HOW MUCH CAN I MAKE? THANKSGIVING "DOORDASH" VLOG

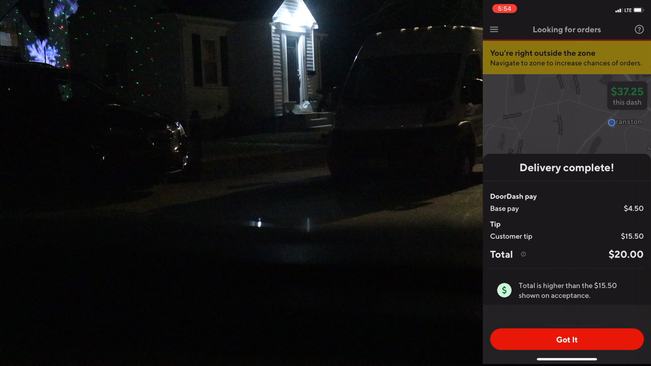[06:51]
Yes, sir. We got $20 instead of $15.50, fellas. The tip alone was $15.50.
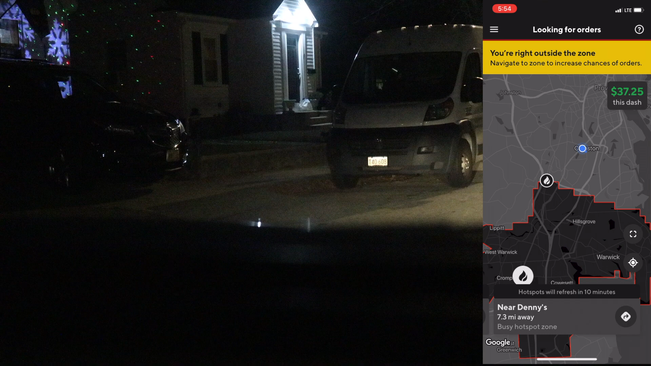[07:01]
Let's go. Now we gotta head back, which kind of sucks, but it's fine.
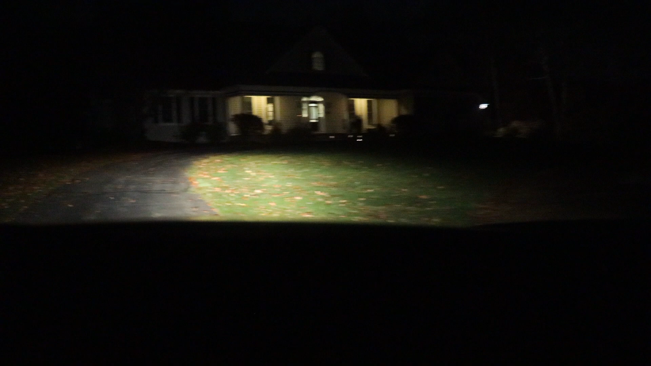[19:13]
Big old house. Yes, sir. The destination is on your left. 11.